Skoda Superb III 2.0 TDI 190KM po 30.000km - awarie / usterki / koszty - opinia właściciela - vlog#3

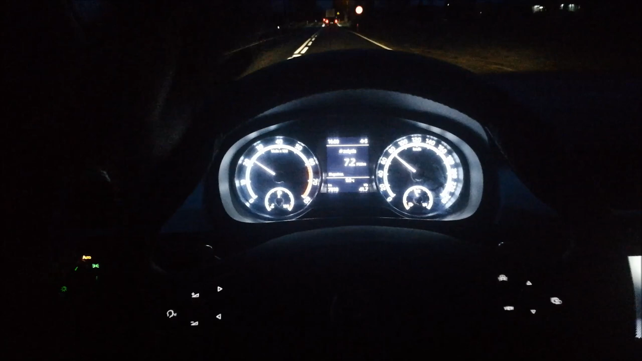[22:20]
światła długie krótkie są na halogenowej żarówce
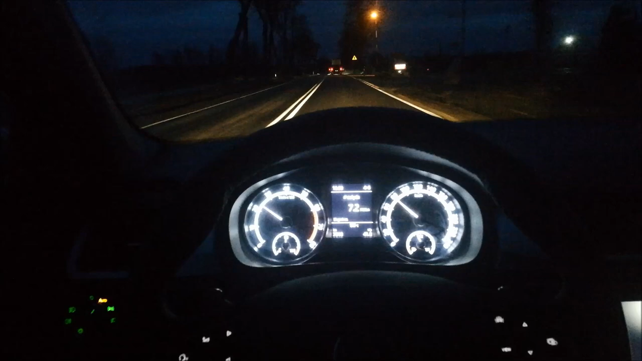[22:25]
całkiem nieźle w gruncie rzeczy oświetlają drogę taki całkiem sympatyczny standard w Superbie możesz nacisnąć klawisz